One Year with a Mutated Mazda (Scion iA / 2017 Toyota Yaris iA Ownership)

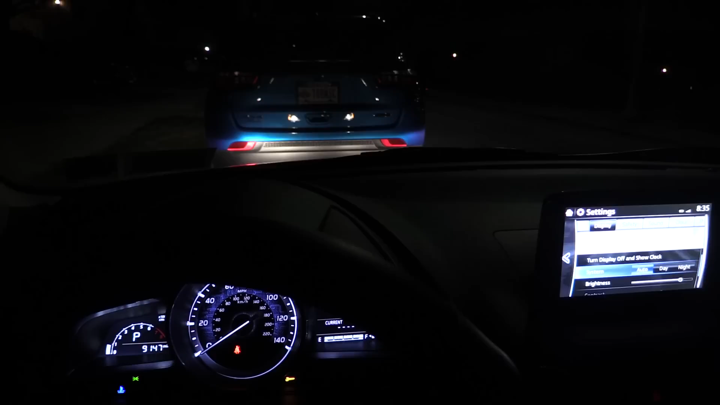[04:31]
I drove this way for about two months until I realized that there's a small dimming dial right next to your speedometer that if you turn it one click to the left.
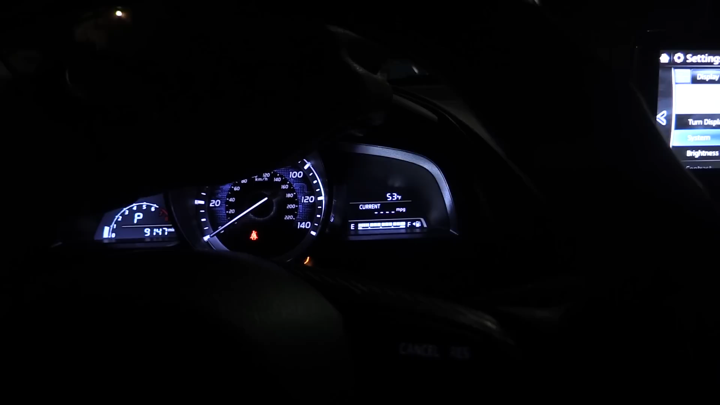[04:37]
There we go.
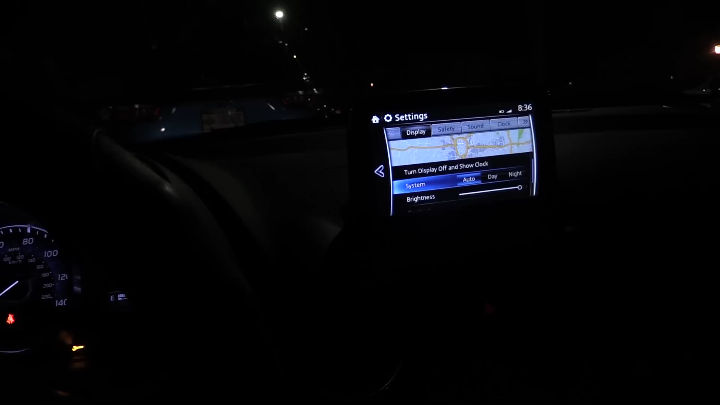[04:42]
It engages night mode and this is what it's supposed to look like at night. And in case you're an owner and wondering how to change the settings if
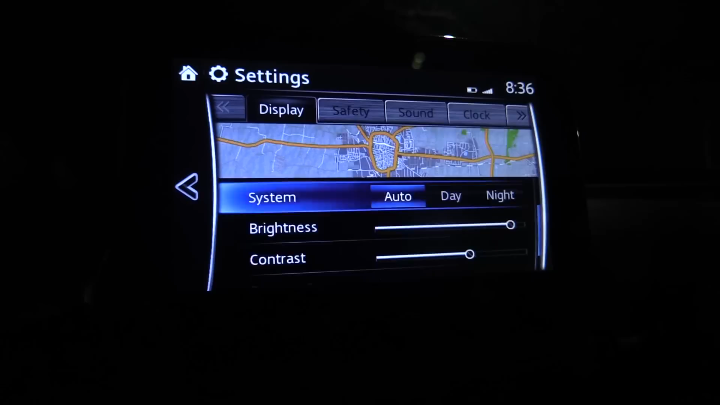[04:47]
you switch the system to day you can adjust the brightness and contrast for day and then when you switch it to
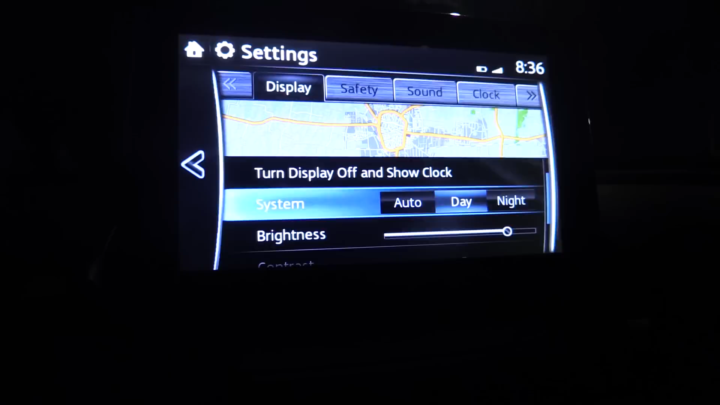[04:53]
night then you can adjust the brightness and contrast for night. Once you have those settings saved click system again goes back to automatic.
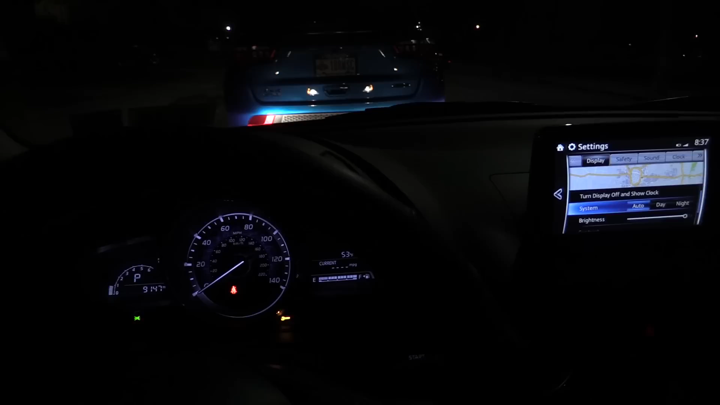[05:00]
Now it automatically switches the brightness. You could see when I turn the headlights on and off.